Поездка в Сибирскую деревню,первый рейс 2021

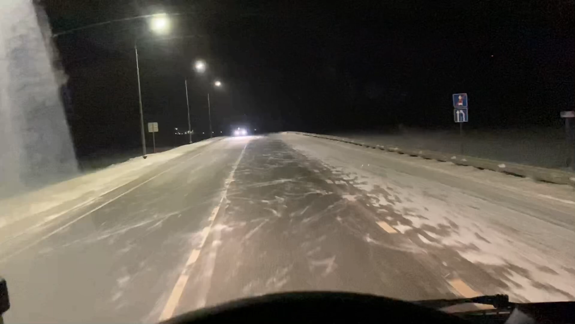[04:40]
либо между курганом и Бердюжем, как обычно, такая какая-то аномальная погода. До этого ехали, асфальт сухой, кайфово все было.
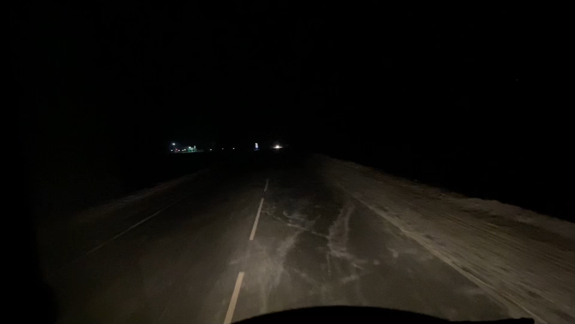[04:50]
Сейчас уж как обычно. Так, температура 19,5. Потихоньку все холоднее и холоднее становится. Вот
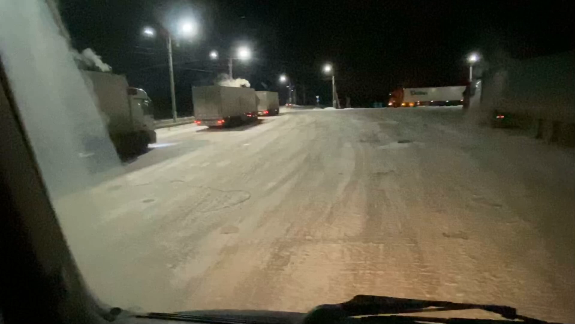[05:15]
мы ехали 28,5, мы едем дальше. Все, свернули, прошли Татарск, свернули вот такую дорогу, сейчас посмотрим. Навигатор показывает, что 190 км еще ехать, я не знаю, по такой дороге, не по такому был ехать, но... Такое себе, все в снегу, замерзло все у нас. Погода минус 31.
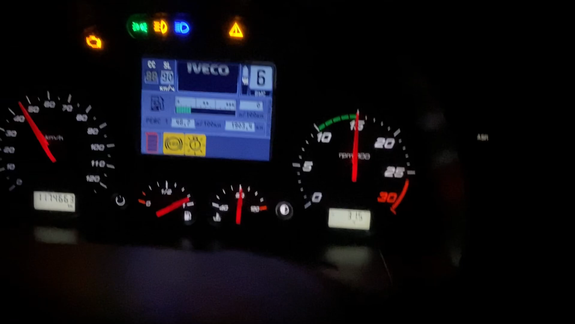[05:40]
31,5. Да, такое прям, знаете, много факторов, которые... Во-первых, это первая дорога, я здесь не ездил, первый раз здесь еду. Во-вторых, она плохая, в-третьих, мороз на улице. Короче, посмотрим, что как.
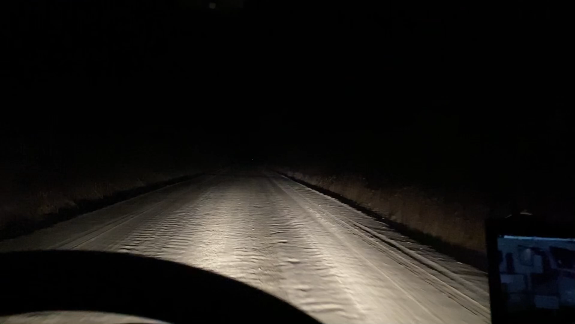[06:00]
Почти доехали до адреса. 180 километров вот по такой дороге шли.
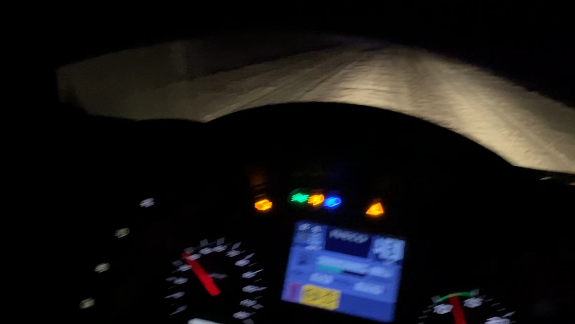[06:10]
Скорость там меньше 40, ну средняя скорость на 45 была, короче. О, это жесть. Устали, вымотались уже. Сколько часов? 5, наверное, идем, да, по этой дороге? Короче, это жесть какая-то. Ну ладно, не 5, может, 4. 4 часа, думаю, идем. Я не знаю, там несекально время тянется очень. О, смотри, ай, блин, белое что. А, смотри, мушеный ключа такой, вон. Видела? Не дала?
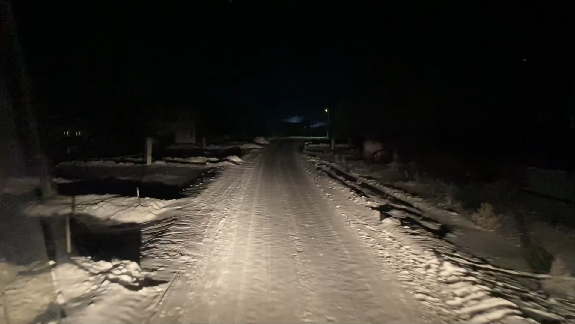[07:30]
Это вы сами, я думаю, знаете, что такое. Когда ты просто на ровном месте можешь стать. Вот среди там деревень, среди домиков катаюсь.